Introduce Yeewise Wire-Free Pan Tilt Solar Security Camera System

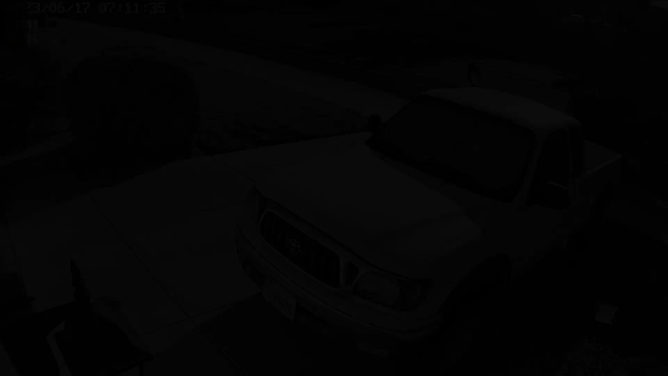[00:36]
With 2K 4 megapixels resolution, the camera captures clear images and videos with great details.
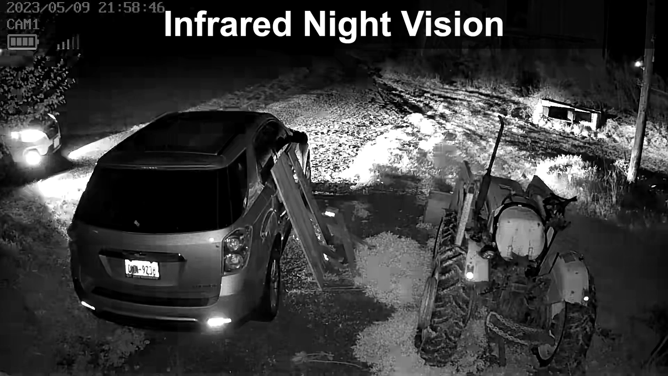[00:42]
At night, the built-in spotlights allow the cameras to record in full color.